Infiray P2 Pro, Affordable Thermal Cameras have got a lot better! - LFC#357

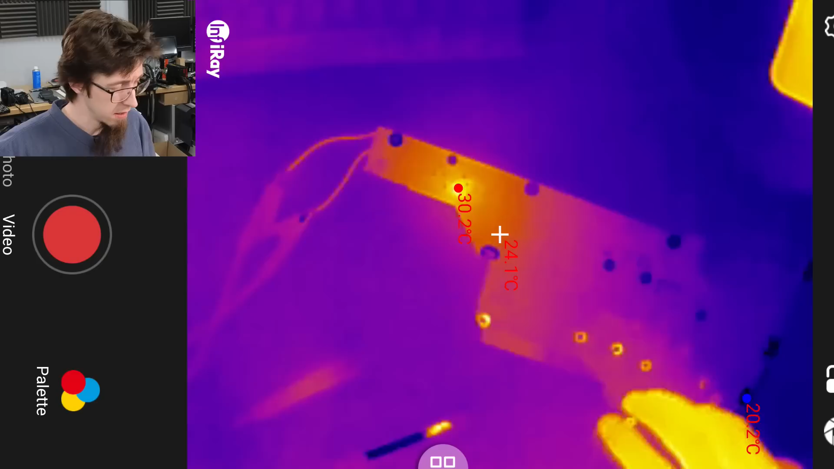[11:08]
On screen: spot 24.1°C, max 30.2°C, min 20.2°C
So let's come in for a slight close up now.
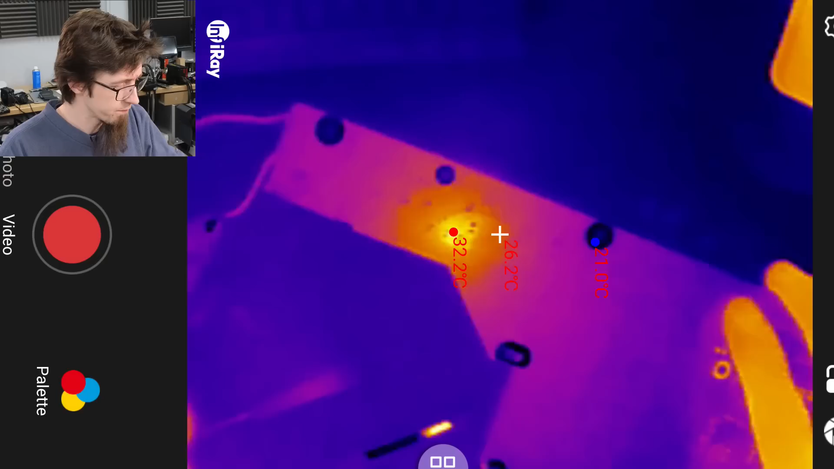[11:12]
On screen: spot 26.2°C, max 32.2°C
And when we come in for the close up, you can see we've got a little bit more detail.
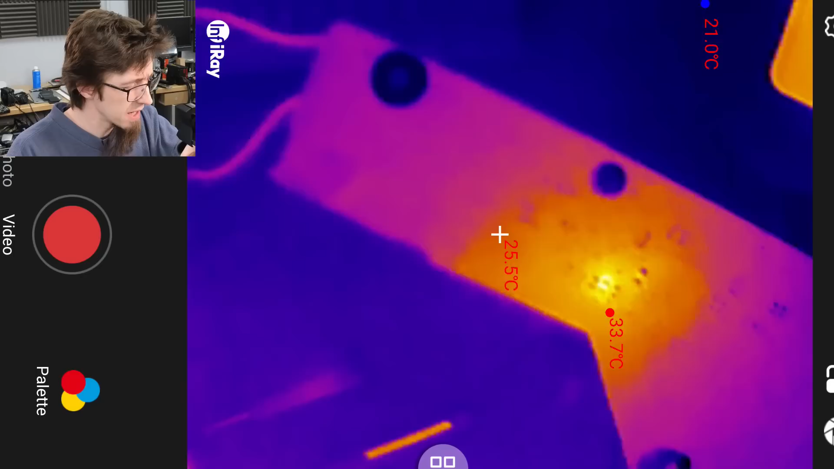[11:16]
On screen: spot 25.5°C, max 33.7°C
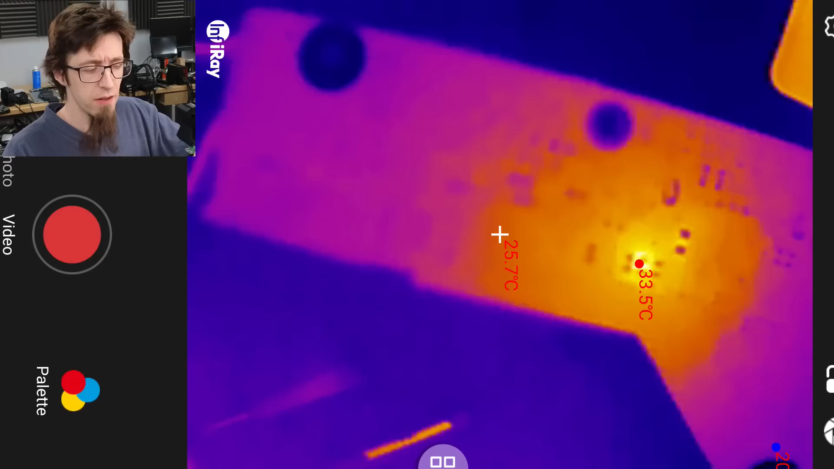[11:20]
On screen: spot 25.7°C, max 33.5°C
But at this range, without the visible light spectrum, we can't quite see what's going on there. We just know roughly where it is. So, OK, that's not bad. We can probably squint really hard and figure out exactly what component that is.
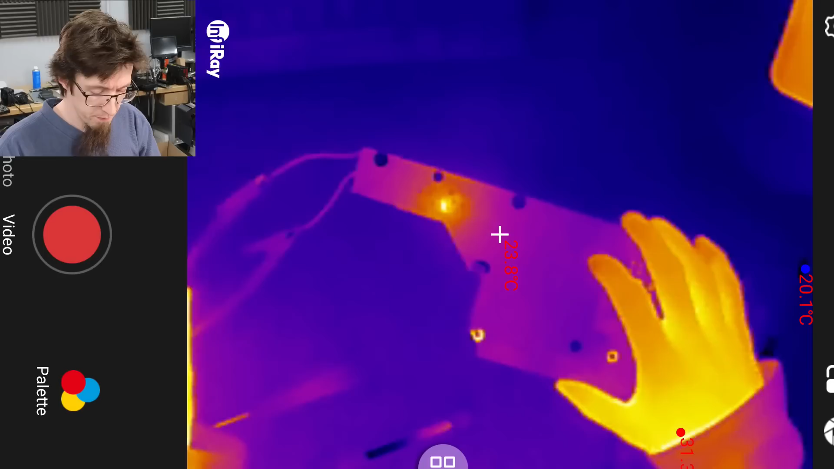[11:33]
But this is where that macro lens is going to come into play. So now what I'm going to do is I'm going to I'm going to free hold the camera.
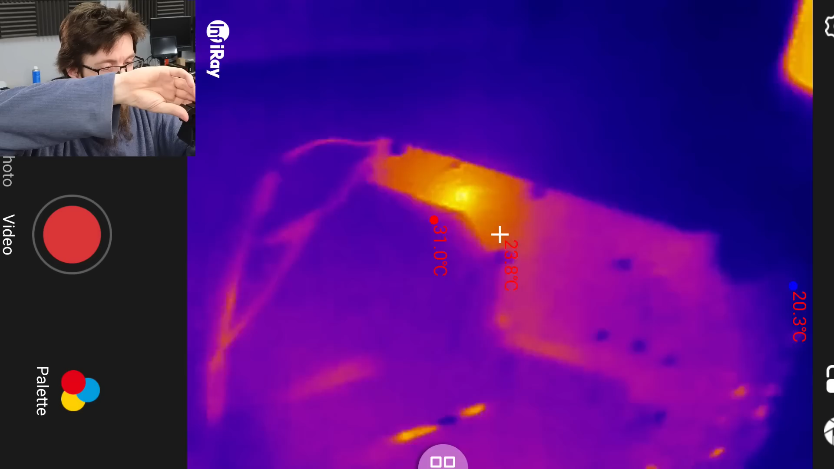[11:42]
On screen: min 20.3°C
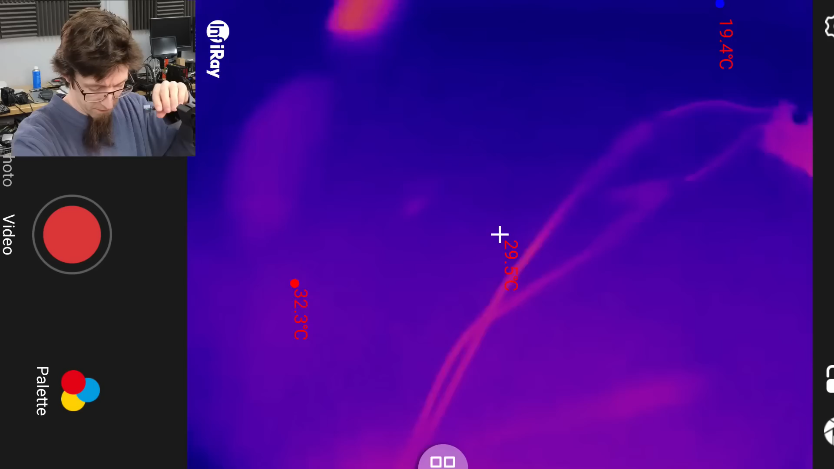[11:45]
And I'm going to put the macro lens on it.
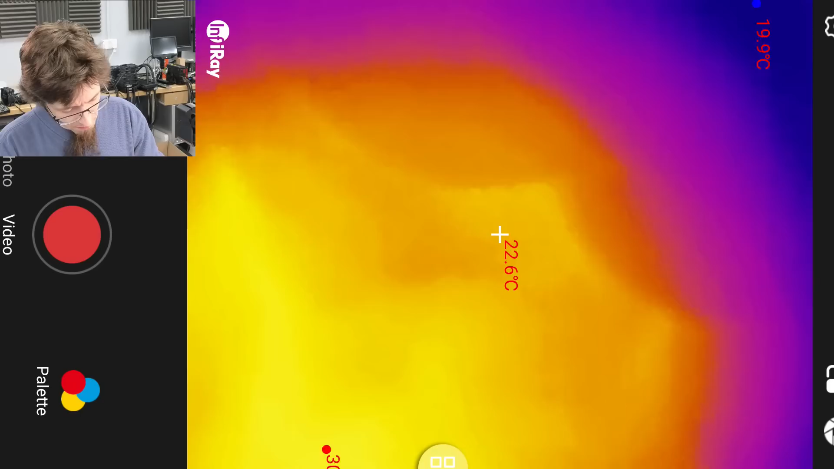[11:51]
On screen: spot 22.6°C
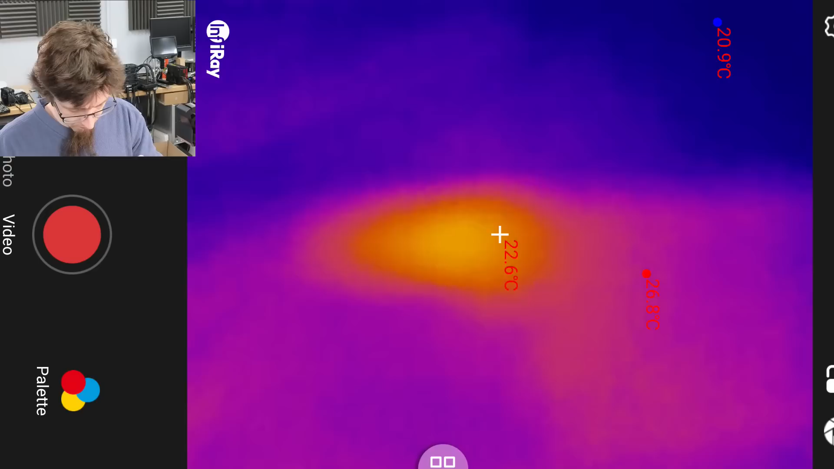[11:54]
On screen: spot 22.6°C, min 20.9°C
So now we're on the macro lens. Now I can just zoom in on this. So here we go.
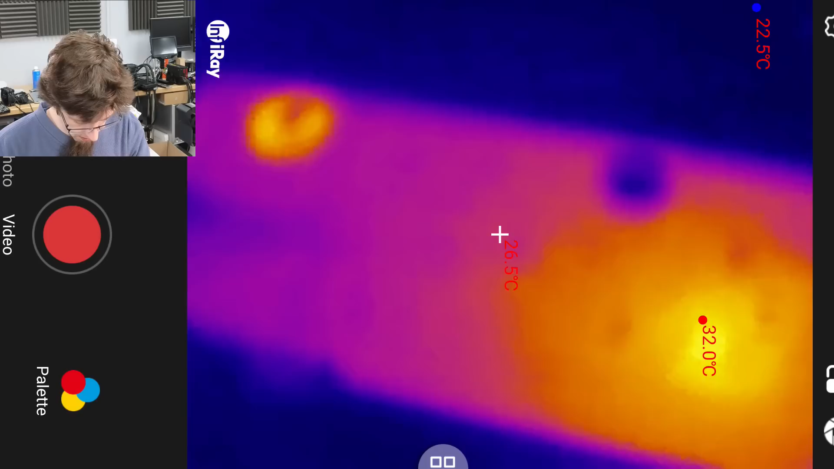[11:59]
On screen: spot 26.5°C, max 32.0°C, min 22.5°C
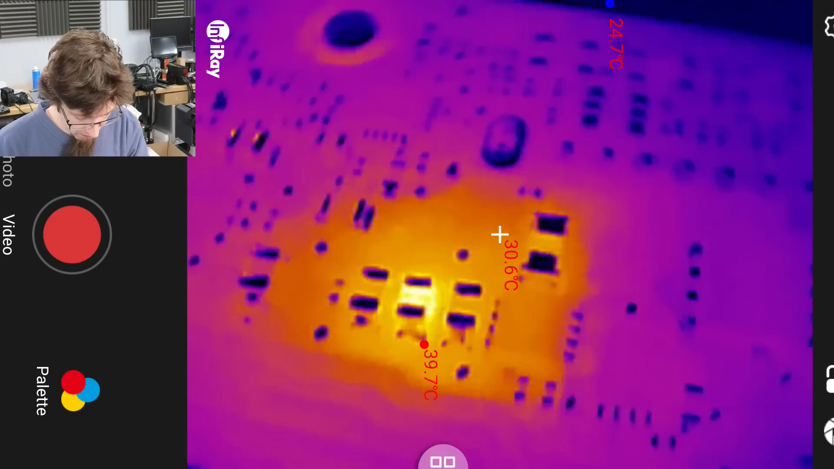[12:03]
On screen: spot 30.6°C, max 39.7°C, min 24.7°C
And at this range, when I actually close in on the board, we can very clearly see that bank of capacitors.
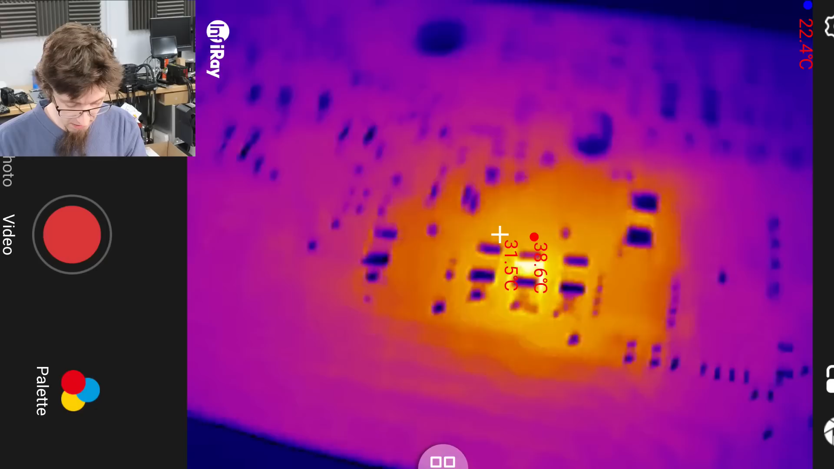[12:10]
On screen: spot 31.5°C, max 38.6°C
And we can very clearly identify that it is the middle one that is actually on fire. And that is exactly the failed capacitor that I put on the board.
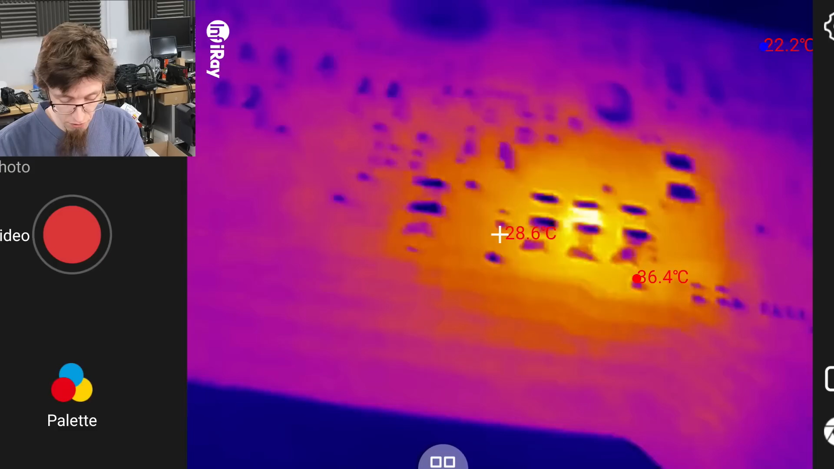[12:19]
On screen: spot 28.6°C
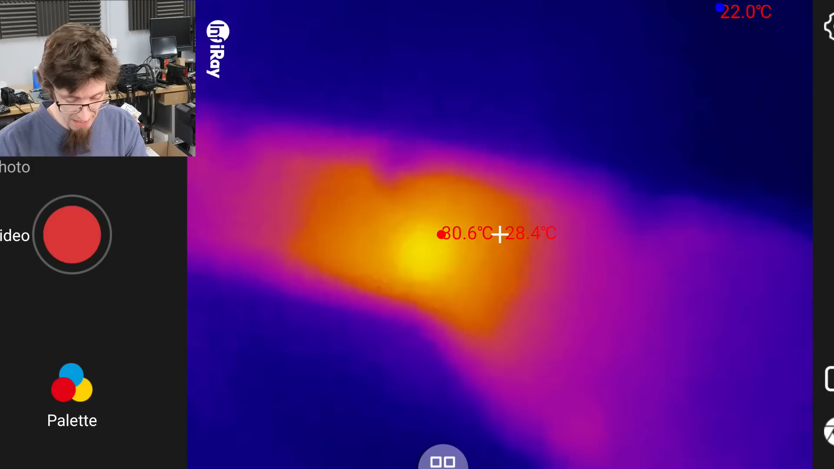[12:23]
On screen: max 30.6°C, min 22.0°C
And if I back out again, you know, there's a blurry mess because we're on the macro lens.
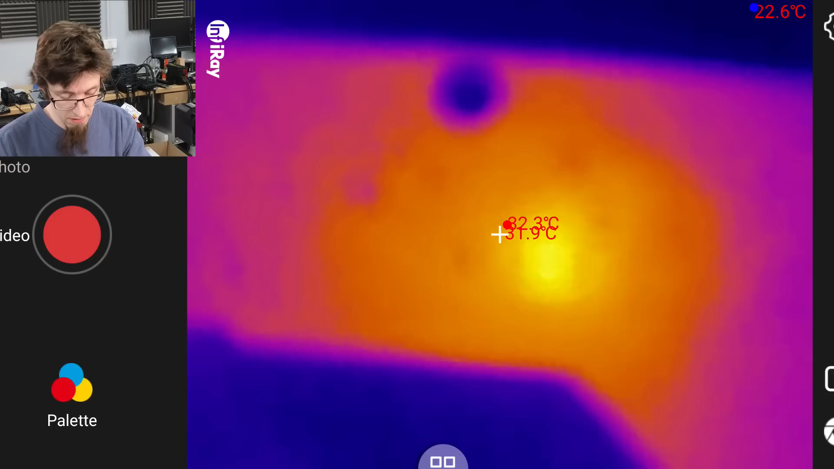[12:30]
On screen: spot 31.9°C, max 32.3°C, min 22.6°C
But I can just come right in on the heat signature all the way in and see exactly what it is. So without the hybrid view, we do get less detail of the board. We don't have that nice highlighted outlines like we get with the FLIR. But the resolution of the camera is so much higher that it doesn't actually matter. And we've clearly identified what it was.
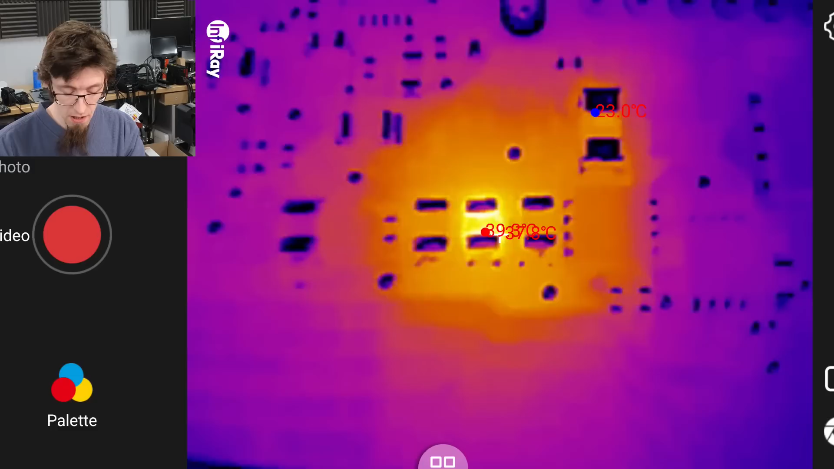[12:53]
Remember that with the FLIR, although we knew the general area and we could see components on the board, we had no information whatsoever on which component it actually was that had failed. Whereas this one, even with less detail in the visible light domain, we've actually narrowed down exactly what component has failed straight away.
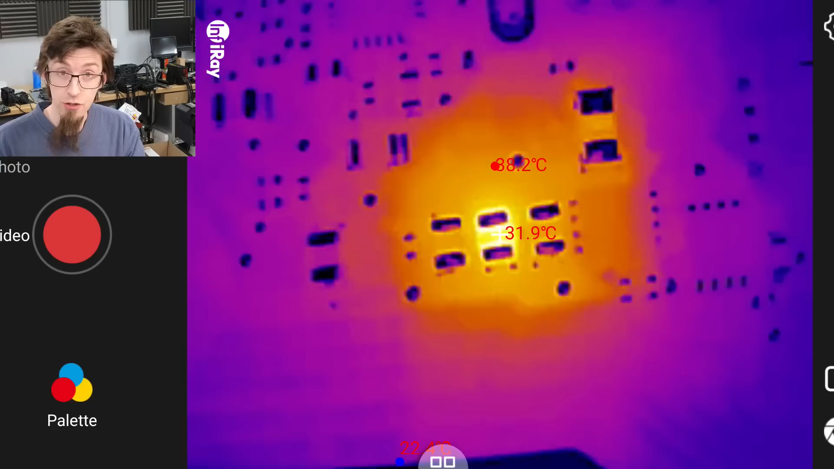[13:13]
That's very impressive.
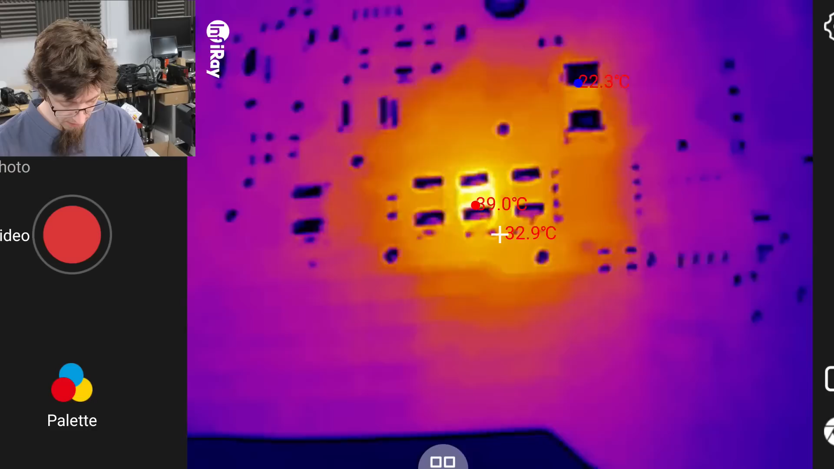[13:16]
So I'm really impressed by the InfraRay P2 Pro. It at nearly double the resolution of my previous thermal camera.